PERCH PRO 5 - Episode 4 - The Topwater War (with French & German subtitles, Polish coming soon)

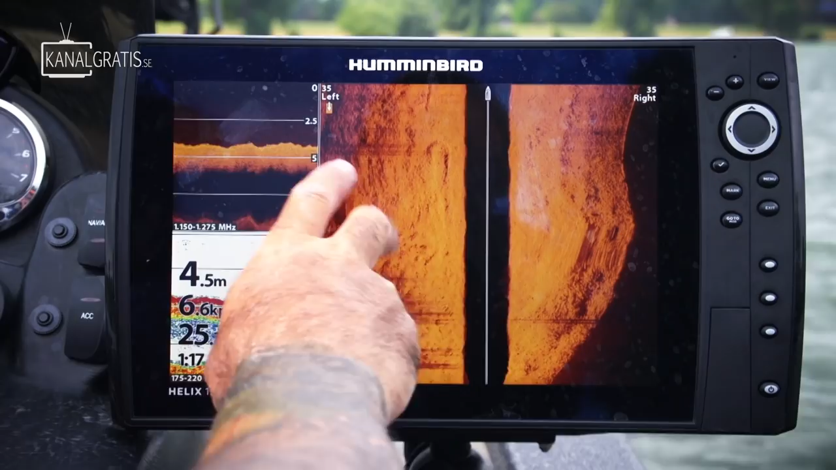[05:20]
On screen: depth 4.5 m
Here you see, in fact, all this dirty bottom, what I call it. It's gravels and a lot of up and downs, and in every place fish can hide from the stream.
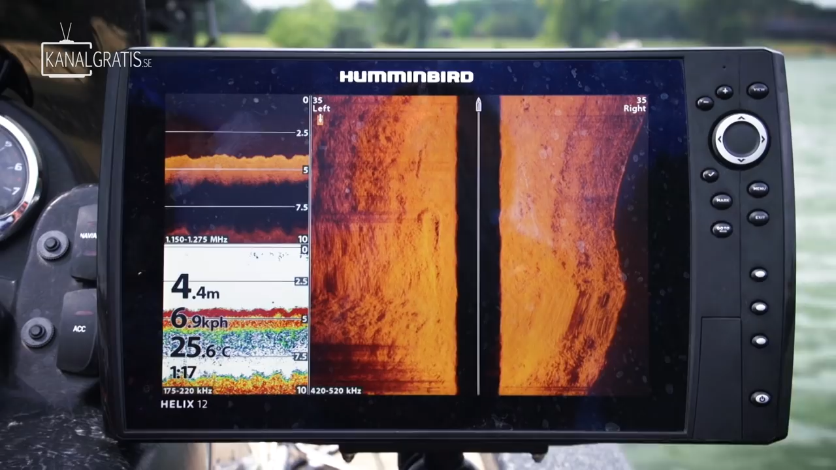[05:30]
On screen: depth 4.4 m, water 25.6°C
So that's a cool place to search for fish.